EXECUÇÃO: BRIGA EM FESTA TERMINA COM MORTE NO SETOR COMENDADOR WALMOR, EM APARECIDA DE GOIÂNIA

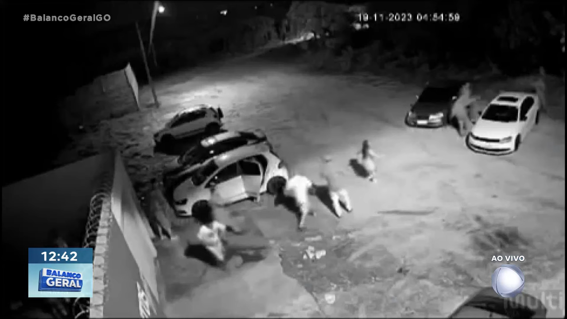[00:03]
Olha as imagens. Essa imagem mostra o momento da execução.